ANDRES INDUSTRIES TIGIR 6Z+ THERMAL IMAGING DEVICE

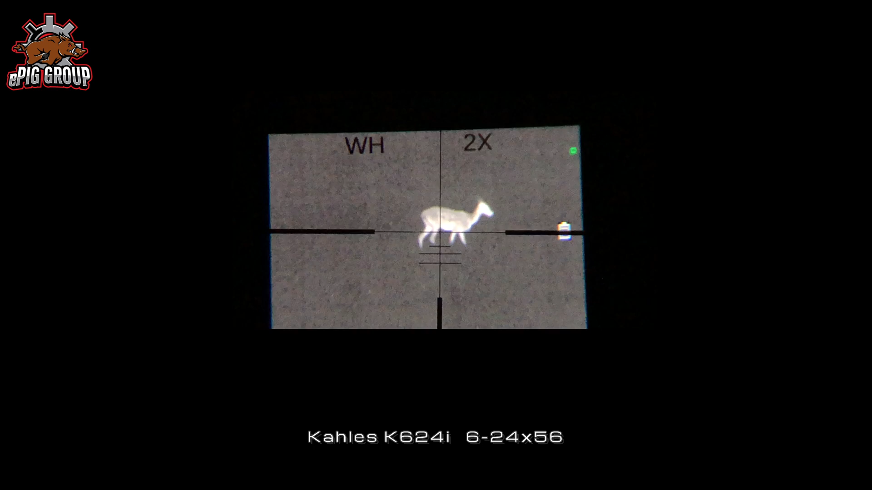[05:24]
That's a very interesting point but more later.
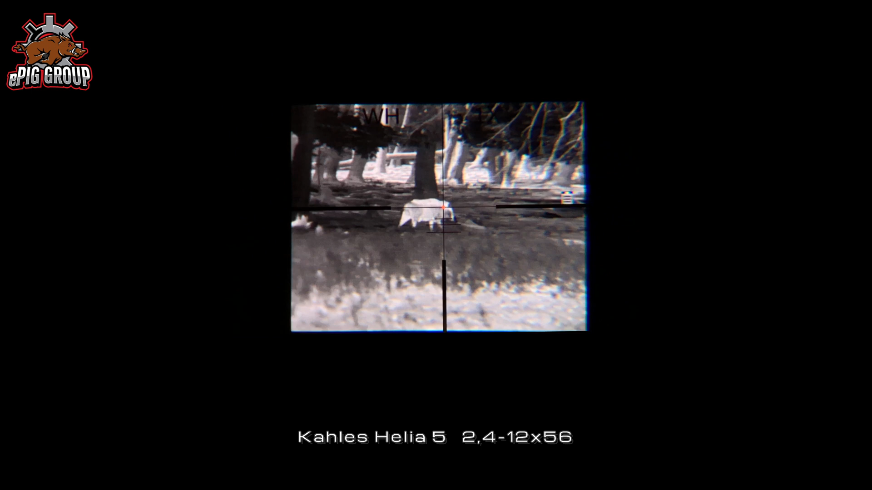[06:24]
When you close the cover for half of a second the Tiger will be calibrated silently. Calibration means that the device will be matched to the ambient temperature. The temperature where the device is and the ambient temperature which is measured. Everything must be harmonized.
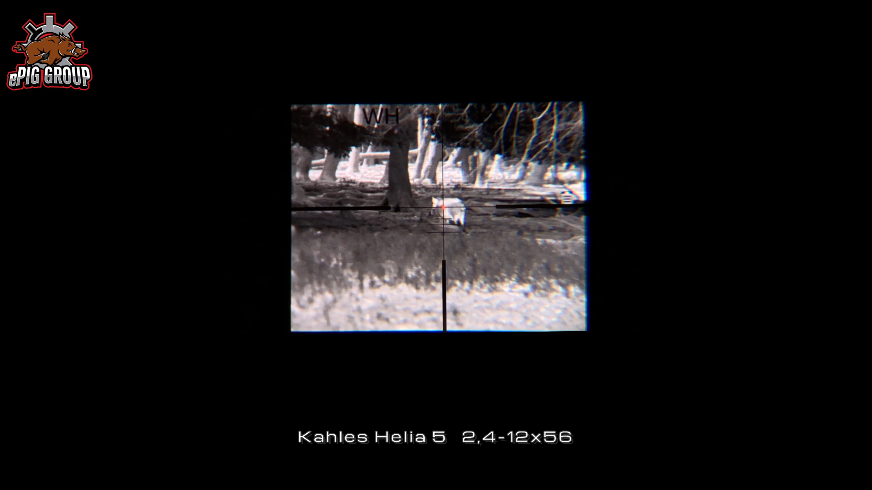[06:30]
This is what it means by calibration. If the cover is closed longer than 1.5 seconds the device will turn off.
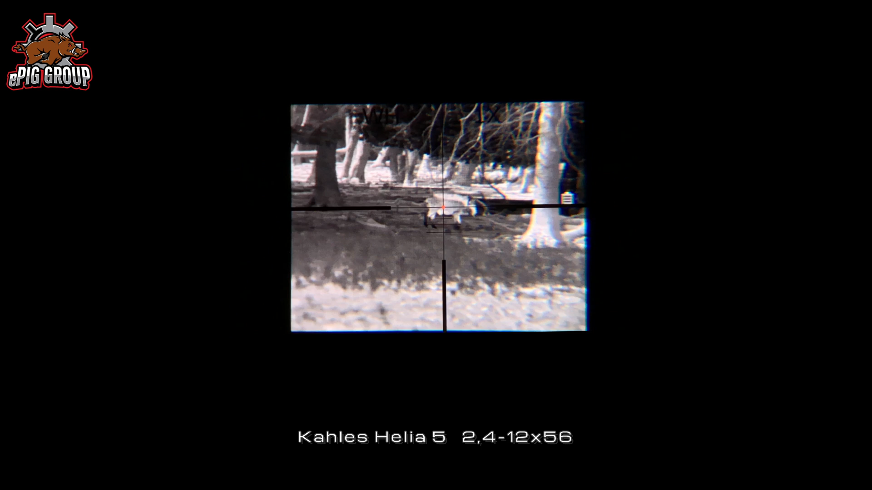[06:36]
With that the device is easy and fast in standby and back in active mode.
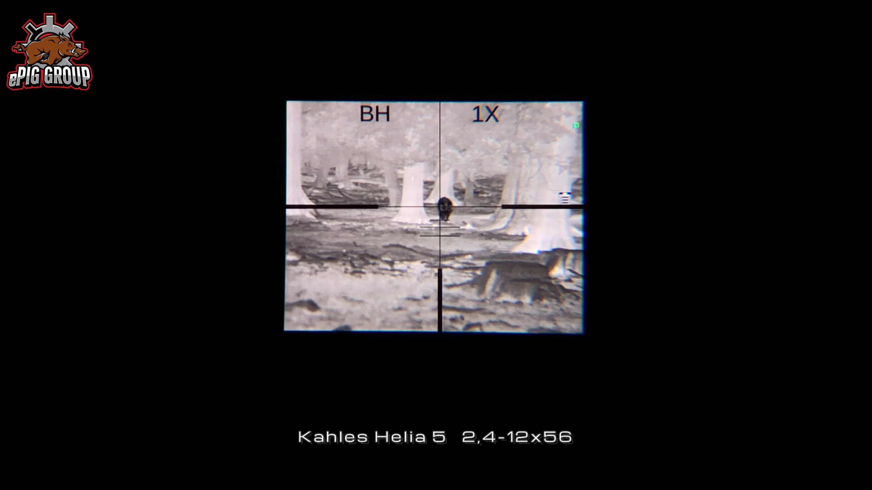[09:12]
You have to take extreme care that the Rusen adapter is exactly aligned to the same position the device is zeroed.
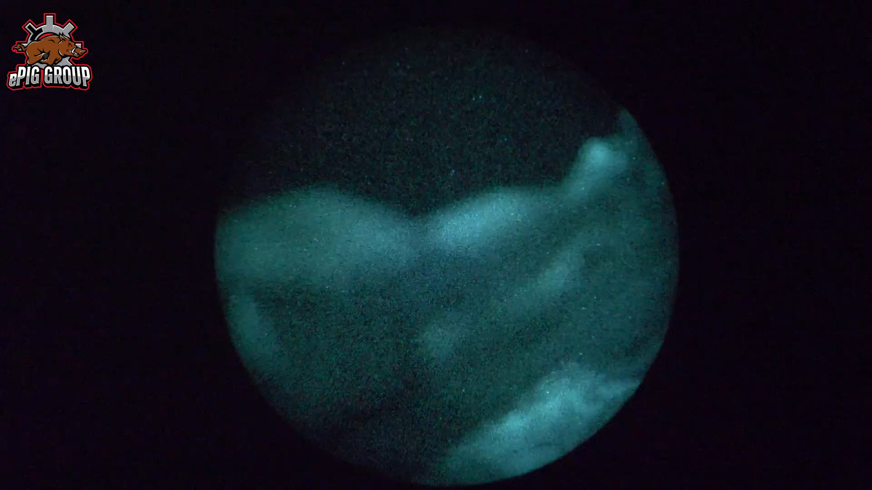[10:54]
And you can see there is no light.
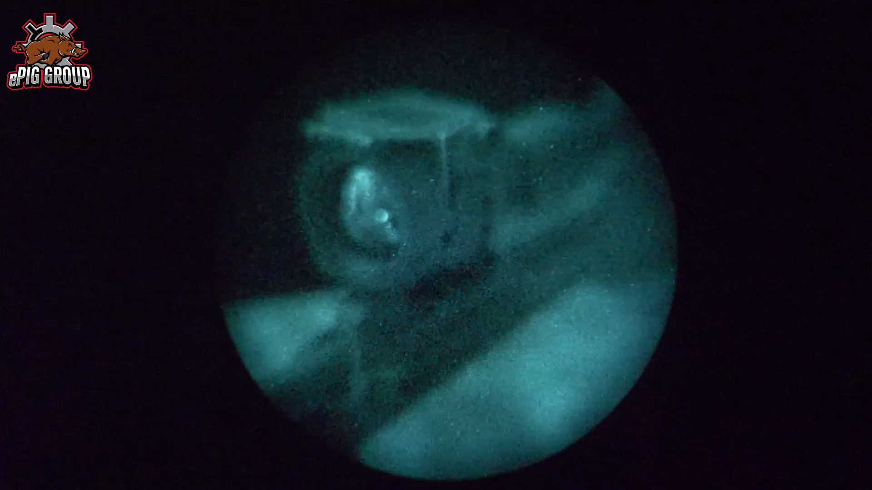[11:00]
The display of the Tiger is deep inside the housing. You don't have to be afraid that the light that comes out will give you away.
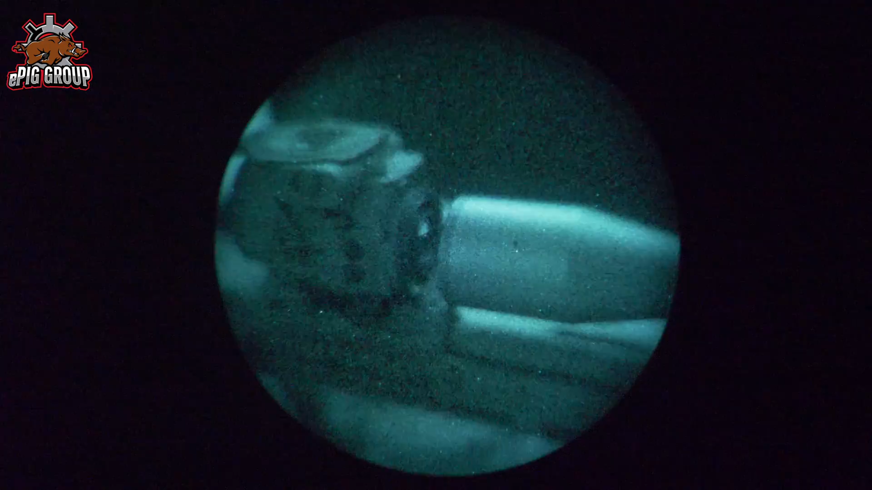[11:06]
Then more likely the light that comes through the scope to your eyes.
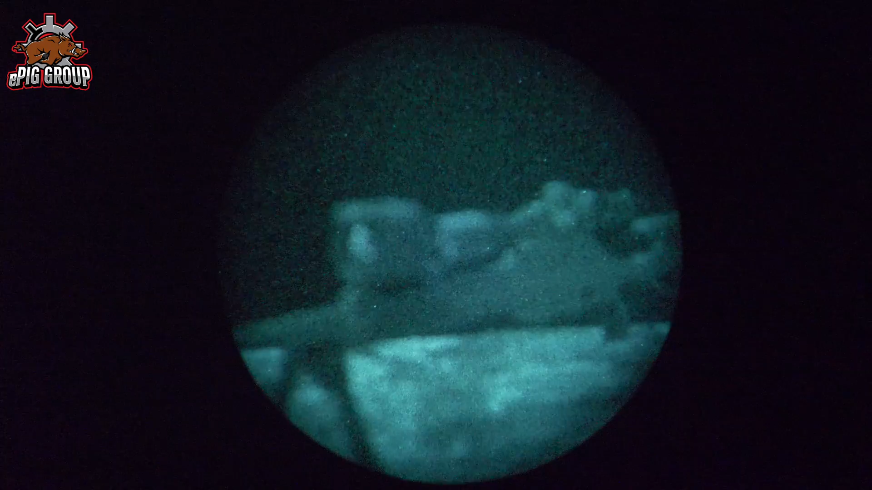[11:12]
The Tiger is on the rifle. Now you have to check if the picture of the scope and the Tiger are equal.
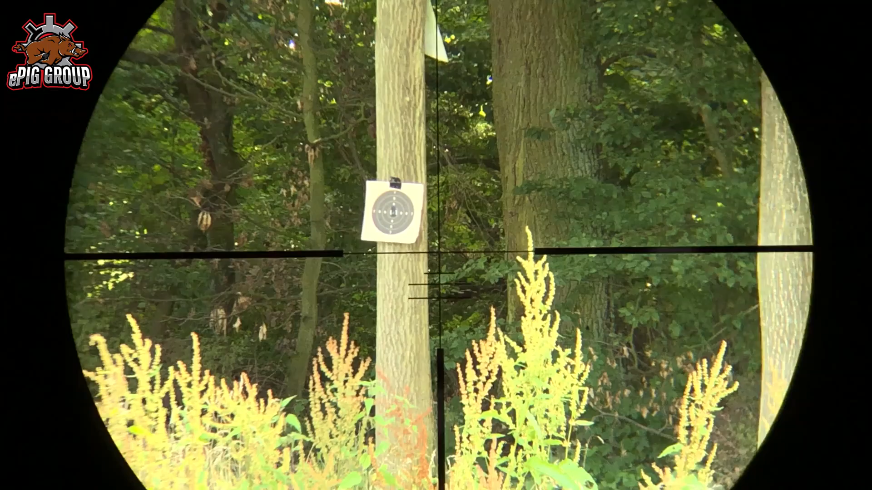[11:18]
We prepare a shooting target with a piece of metal in the center.
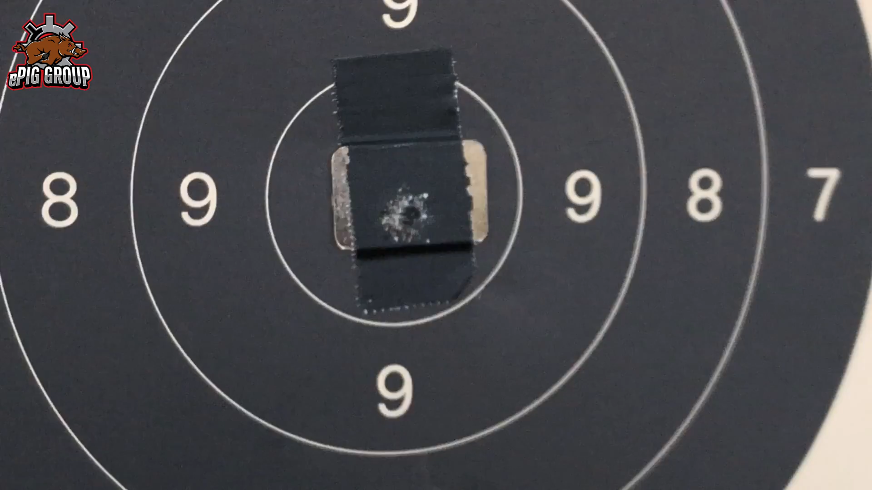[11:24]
Martin puts his thumb on the metal plate for a few seconds.
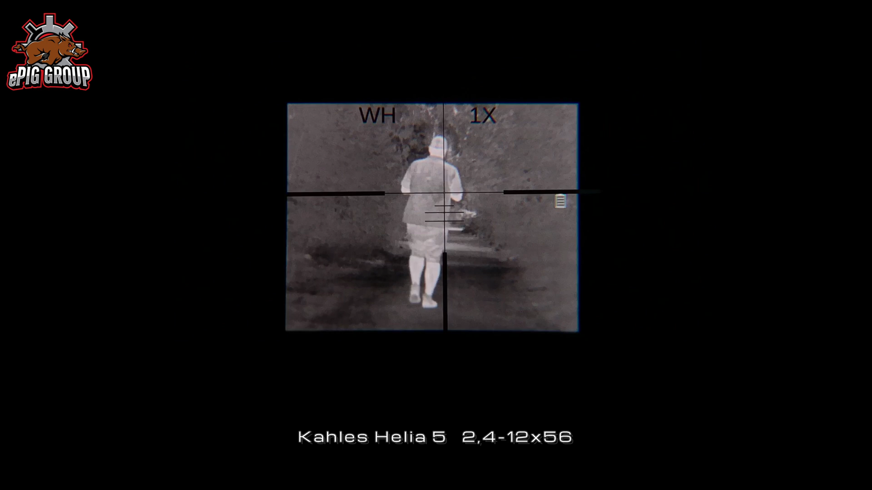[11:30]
The piece of metal was warm enough to see it through the thermal device. It's important to do this in 1x magnification.
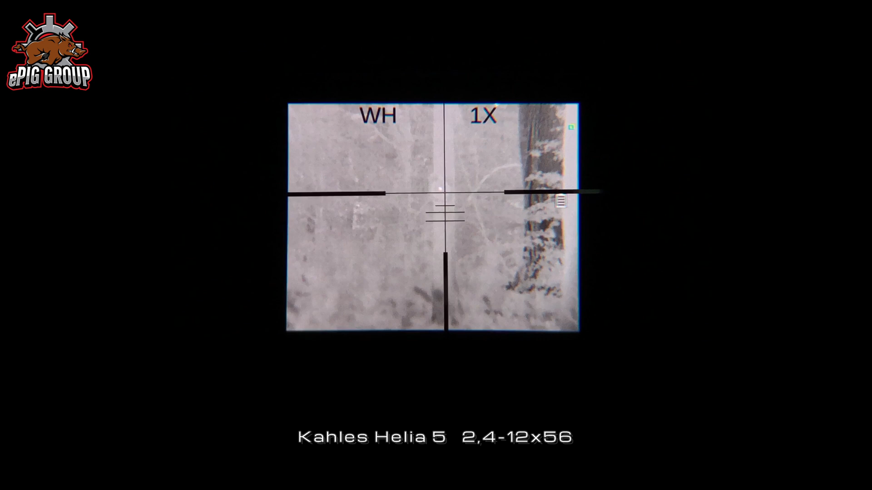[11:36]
This is the original picture of the Tiger.
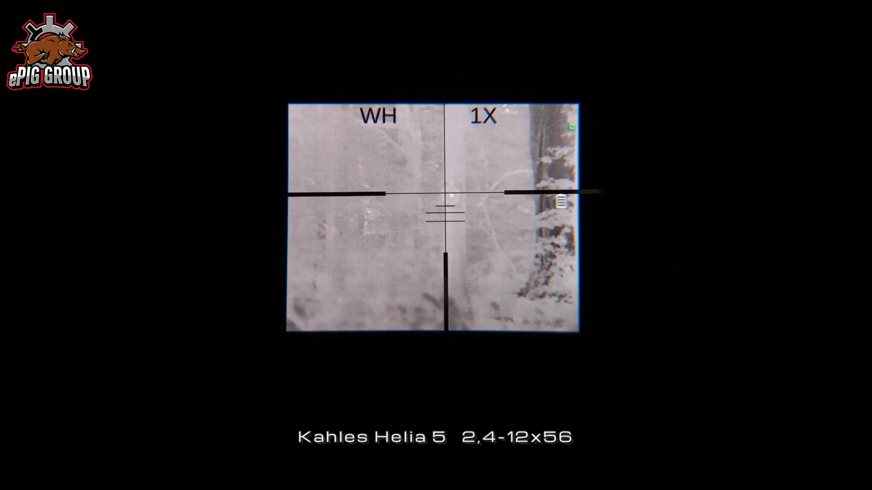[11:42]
Other magnification like 2x, 4x, 6x will show up different aiming points.
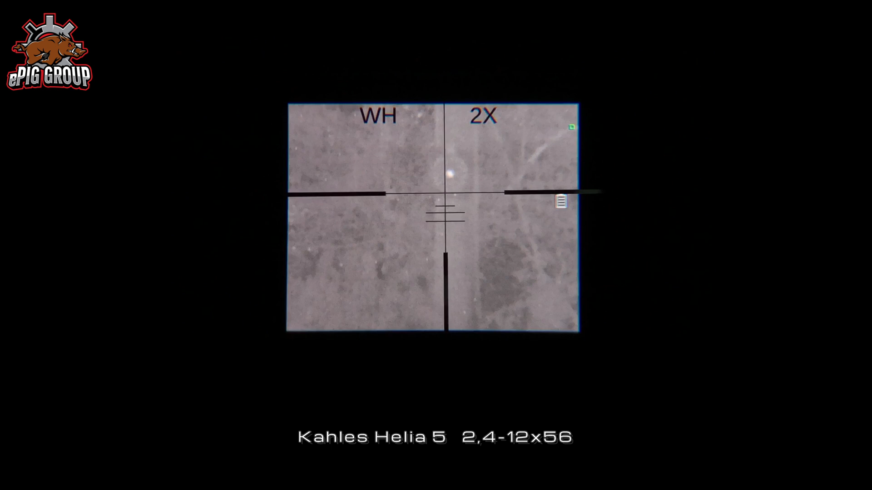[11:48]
The reason is the Tiger is not set up for this magnification yet. You have to do this one by one.
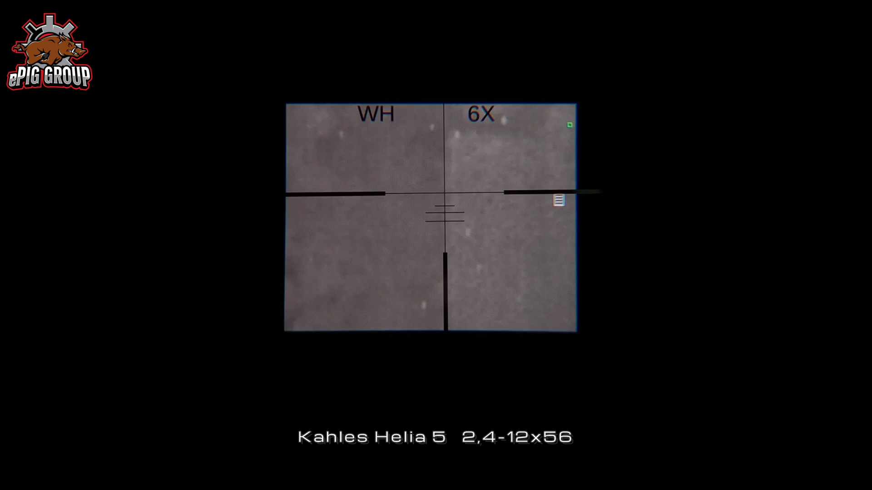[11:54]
Each rifle scope has a different physical and optical property. And the Tiger has to be adjusted to that.
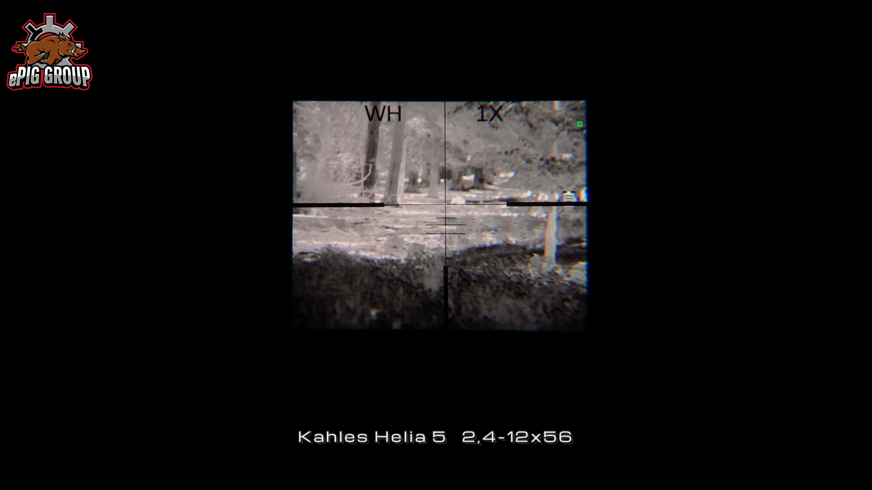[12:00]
The Tiger comes with a fairly good adaption. It calls callimation. In 1x magnification, the first shot should be very close to your normal point of aim without the thermal device.
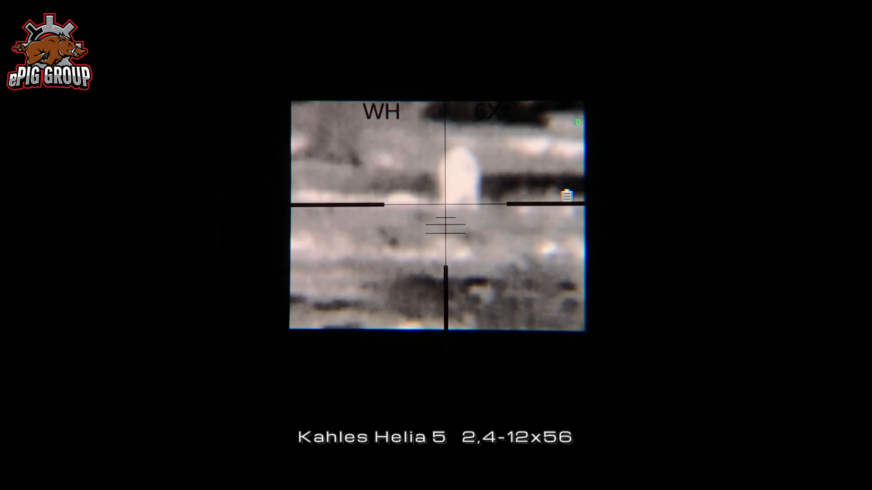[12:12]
So with your normal scope.
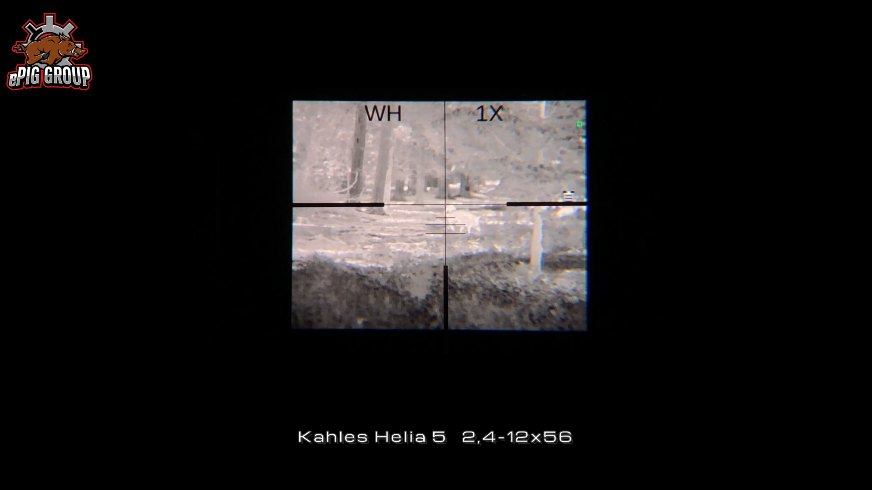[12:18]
If everything is aligned with 1x, you can adjust further magnification level.